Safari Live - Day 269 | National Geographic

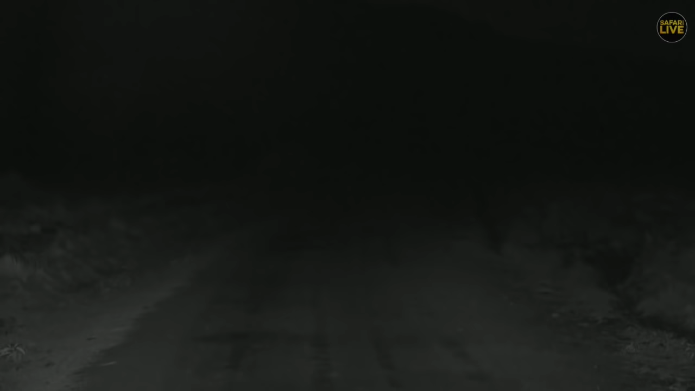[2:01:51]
Maybe, let me just go a little close and see. Yeah, it's coming. I can see the eyes. So let me just go a little closer. And now we are in infrared, so anything very far we might not be able to see. We'll try from there. Again, see what you get. But those little cuts. I just saw the eyes. And definitely is out of range. Anyhow, to me it looked like a servo cat or a jackal.
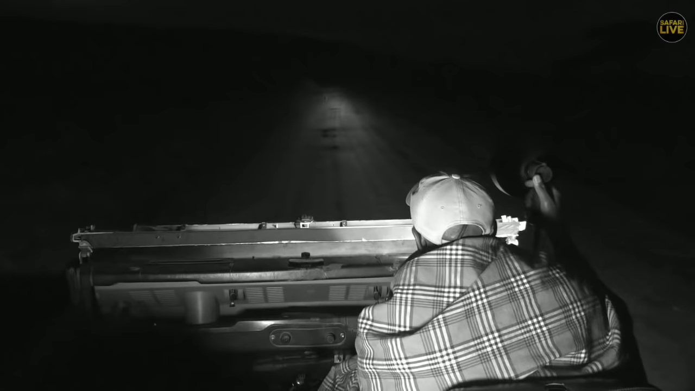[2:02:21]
I'll go again a little bit closer, you never know. It'd be good to see a jackal or a servo cat in this darkness. All right, you're gonna try there and see if you're lucky, Pungay. I think I can still see it on the road there.
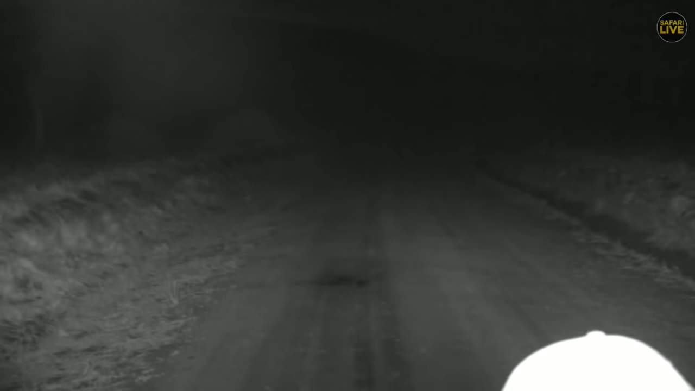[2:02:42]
See how far the infrared can go. There's something dark there. That one there is either a jackal or a servo cat to the left of your screen. You can see the spotty eyes.
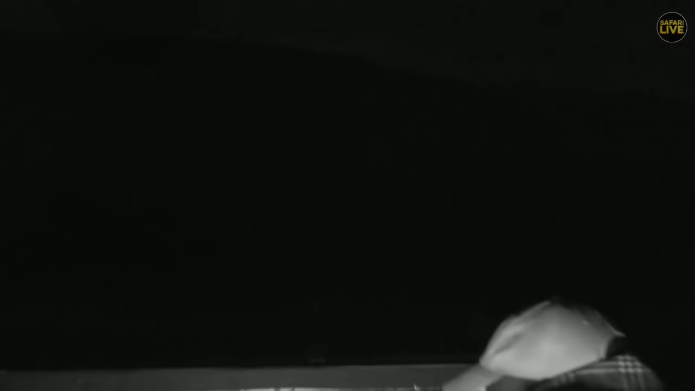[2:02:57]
It's quite a distance, very difficult to spot. One more look, and we might be lucky, because once I have my lights on, I can see it very well. But because of the distance, okay, there we are.
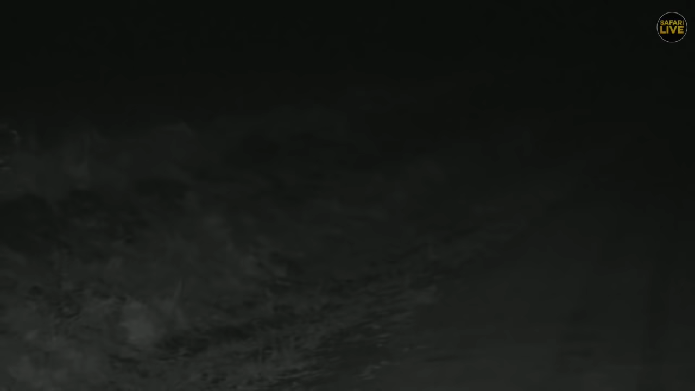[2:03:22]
All right, well done, Bungay. We have done the best we could. Infrared helps us to see animals and making sure the animals don't see us themselves, and we do not interfere with them. Ah, it was definitely a servo cat.
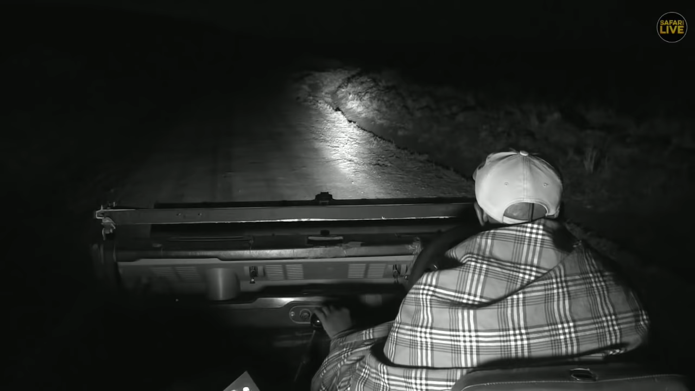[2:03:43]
Has disappeared, no worries. All right, okay. Let me go here and using my spotlight. Yeah, this is going to be a good time to start seeing cats, as I said earlier, and it could be anything. That is where it is. I can see it in my spotlight, but let's give it one more look. Try there. Are you thinking?
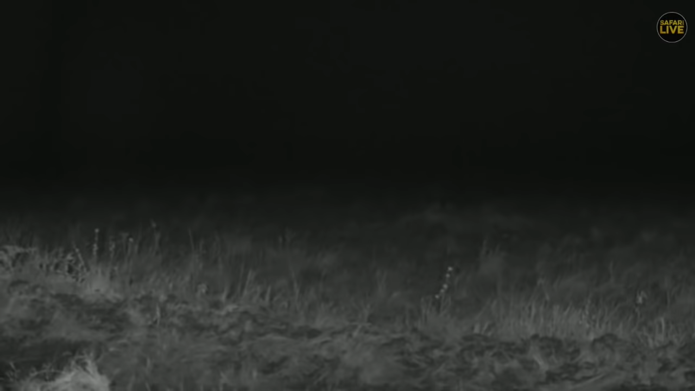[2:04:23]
See that? One which has a lot of time and mount. You don't see it, don't worry. We'll keep going. Yeah. Somewhere there is a savocat basically disappearing in the grass.
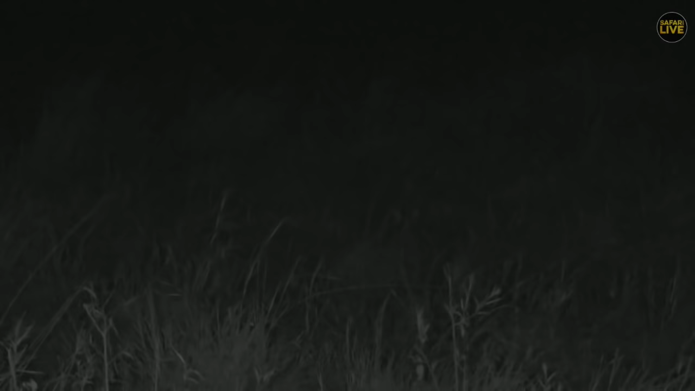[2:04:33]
But well done, Bungay. Yeah, that one, exactly. Yeah, there's a savocat there disappearing in the grass. You can see the shiny eyes. Fantastic. Well done, Bungay. It's quite a challenge from where it is. And I was talking about infrared.
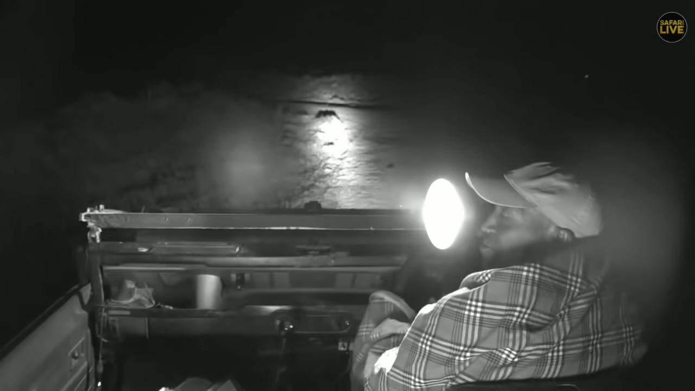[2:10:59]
Let me give you a particular angle there. But something on the move. So they can get hold of it. It looks like an impala to me.
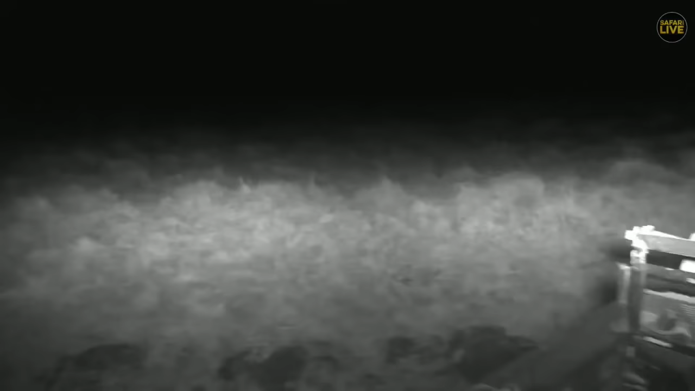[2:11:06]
Maybe not. Or a reedback, but it's kind of an antelope there. It was an impala. It's very strange to see her alone.
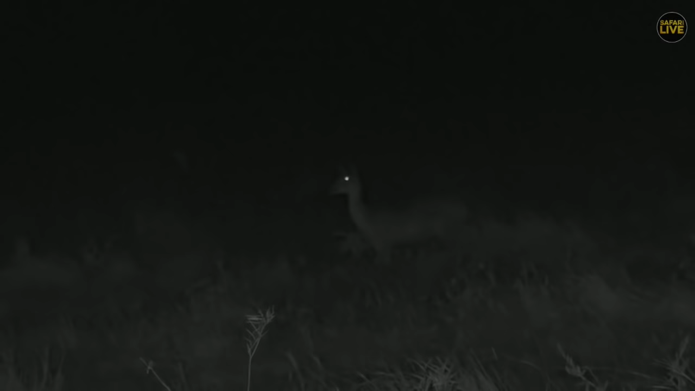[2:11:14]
And yes, it's an impala. Female impala. They always tend to go in small, big herds. Quite unusual to see her alone at the moment. But nothing out of the ordinary. Either direction she's going to join the rest of the herd.
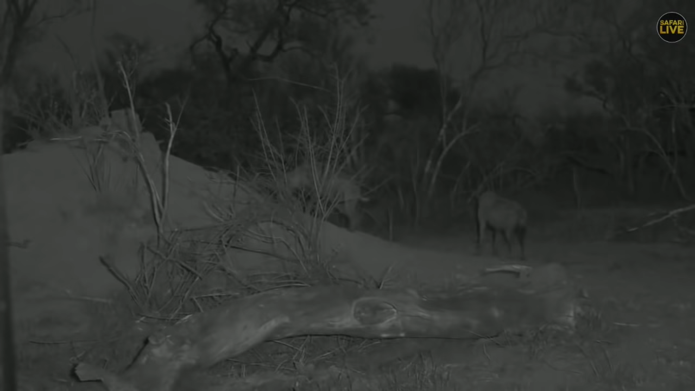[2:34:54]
Corky's gone and disturbed them again. As soon as she goes up to say hello to the cubs, they panic and they run into the den. And then Pretty goes running after them with her tail up. Oh, big yawn. Oh, she knew what they were saying to each other. Anyway, just my thoughts.
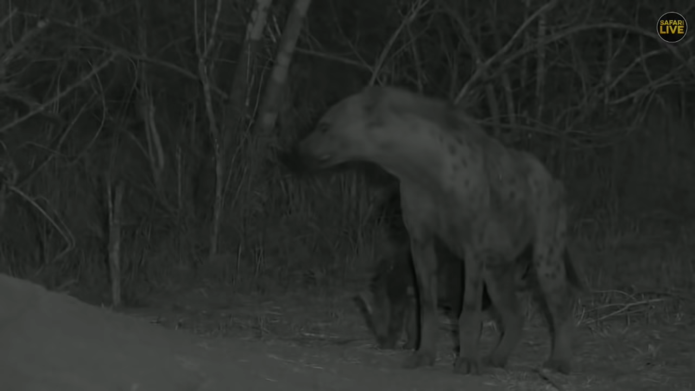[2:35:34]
Okay, while we wait to see what happens with the Juma clan, David's exploring the darkness of the Mara. Let's go see if he can find something hidden in it. Well, Jimmy, I want to agree with you, but how they end up with naming these hyenas using themes of food is interesting, because here we do not name the lions on or using the same theme like on food, but we name them by where we find them. Like the female you see there walking on your screen, this is a member of the Ololo pride of lions,
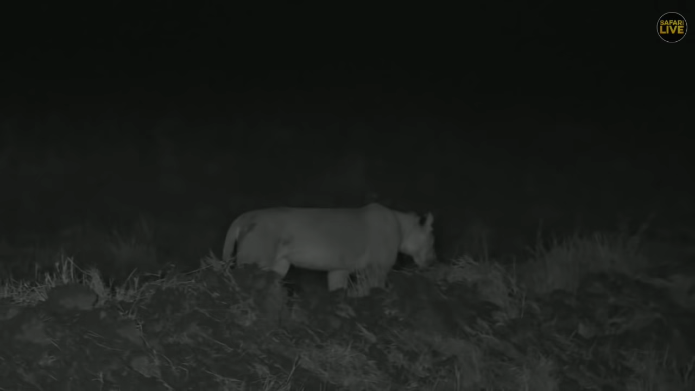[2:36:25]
The sausages are called the sausage tree pride of lions because they love to climb particular trees here in the Mara that are called sausage trees. And I can hear her calling.
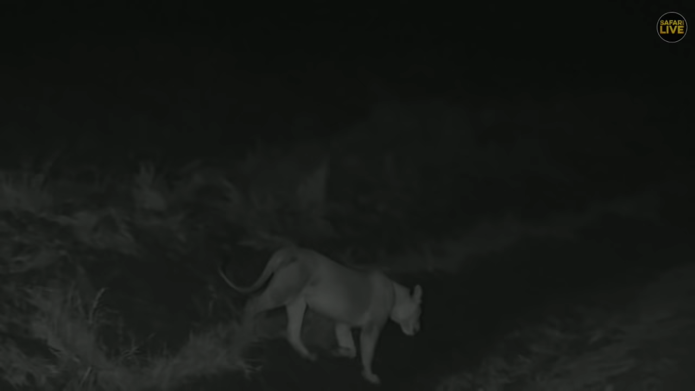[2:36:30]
Let me see. She's crossing the road now. She's calling very softly.
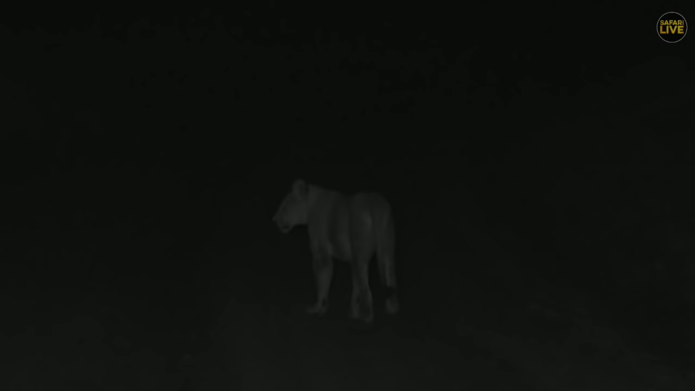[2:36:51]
Very good, you can hear the roar now, and definitely looking for the rest of the pride is basically trying to communicate with the other members of the Ololo escarpment. And you remember at one point I said earlier, I'll stick to the road because chances are in the night or as darkness falls, there's always a possibility of seeing a cat.
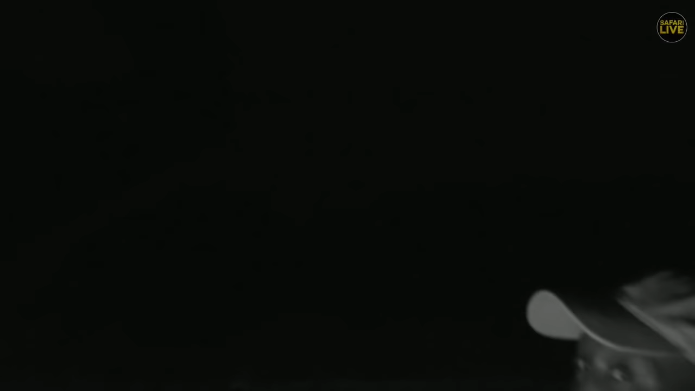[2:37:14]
We saw the sabo cat earlier, not very clearly. Now we have seen a lioness. Now what you need to do is just to move and find out where she's going and know where the rest of the members of the pride are. So what she'll do, she'll walk by the roadside and you're going to do the same. And if you're going to catch up with the rest of the pride, that should be very encouraging. We'll just very slowly drive behind her without getting so close.